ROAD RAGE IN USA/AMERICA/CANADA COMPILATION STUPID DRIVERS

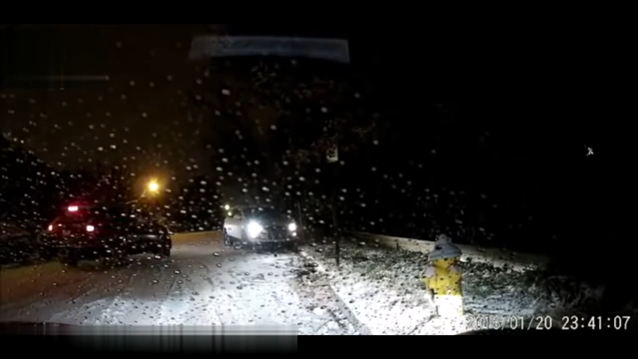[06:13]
Hang on, someone's about to slide right into me. God, okay. Damn it! It's real popped off. Ooh. Where's your, little slow down?
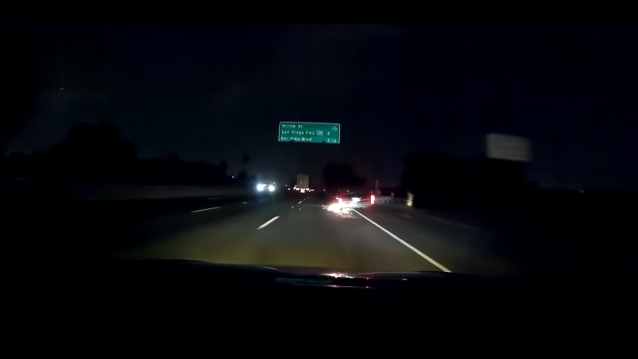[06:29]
Did you get that on your dash cam? Yep. Upload that.